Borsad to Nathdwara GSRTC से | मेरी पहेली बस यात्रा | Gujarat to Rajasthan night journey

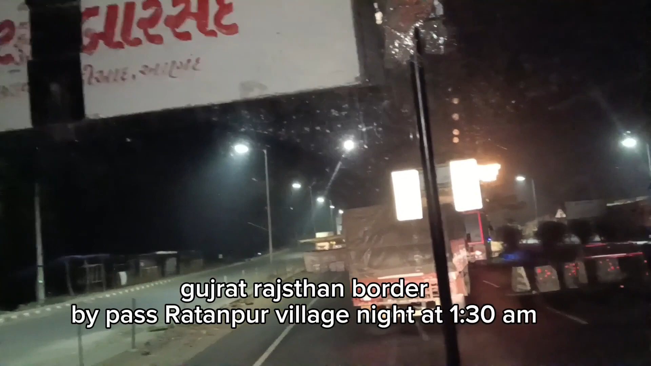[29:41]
रतनपुर बॉर्डर ये दोस्तों रात को अभी 1:30 बजे है और अपनी जो जर्नी है रतनपुर बॉर्डर, गुजरात बॉर्डर और राजस्थान बॉर्डर के बीच है रतनपुर गांव, वहीं पे हमारी बस आ चुकी है।